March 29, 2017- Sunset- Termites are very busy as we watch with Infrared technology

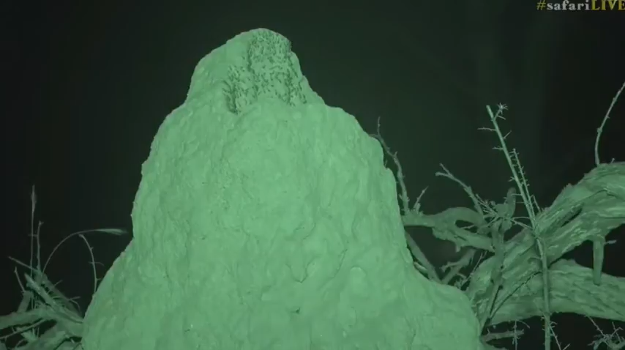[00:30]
are all but look at that isn't that incredible we're quite far but you can see how active they are so it's a bit cooler now so nice conditions for them so we always wonder when do these termites actually build and fix the the the actual termite mound and here we can see it happening and they will close their termite mound up if they have to
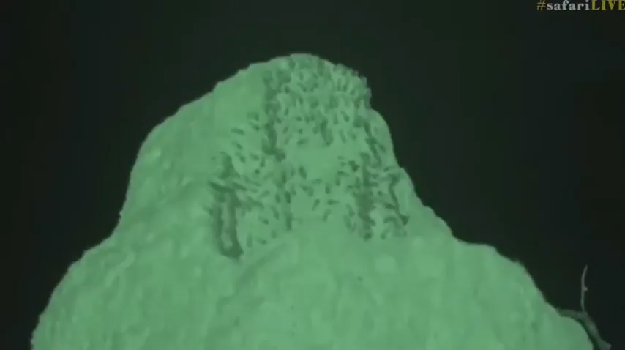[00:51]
to conserve the warmth and the heat that is incredible that is really really great to see
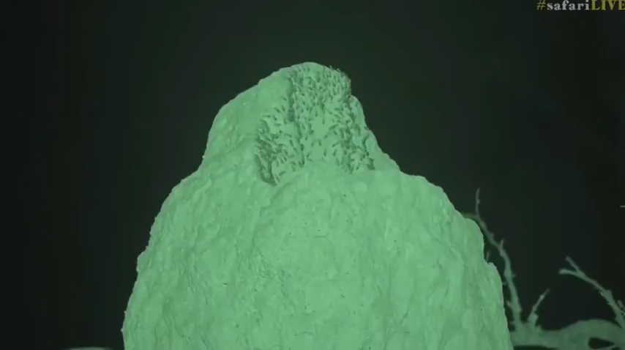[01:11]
different not something you see every day termites active at night like that that is wonderful